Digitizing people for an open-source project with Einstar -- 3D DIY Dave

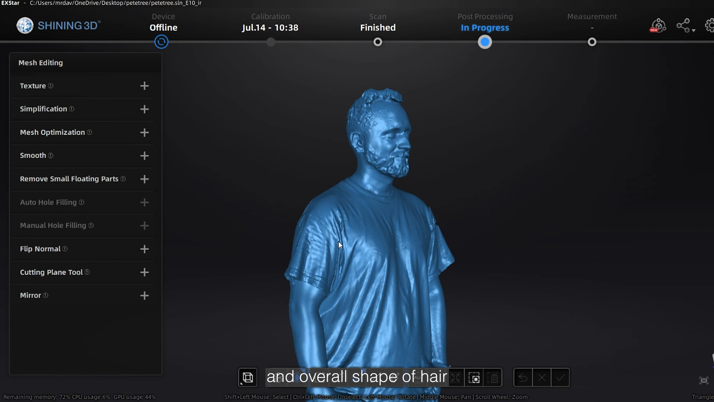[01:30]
Einstar does an amazing job capturing hair at all detail levels.
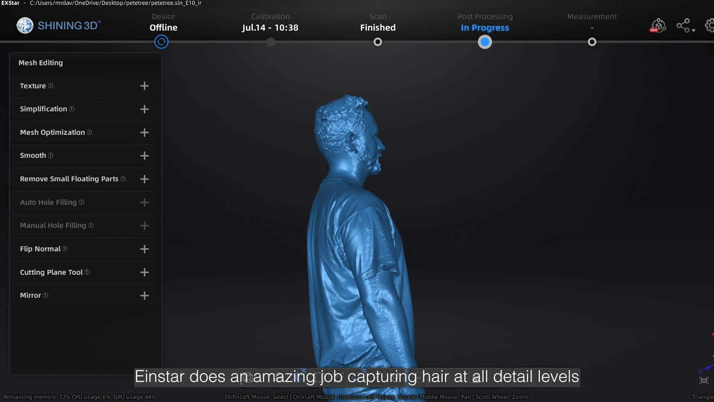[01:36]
There are also additional settings to the hair for the new dedicated Einstar software.
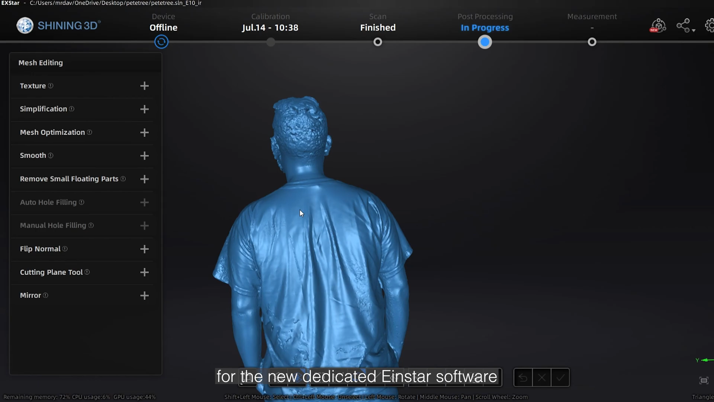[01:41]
The scanner also uses infrared to scan people in all kinds of lighting conditions, including outdoors.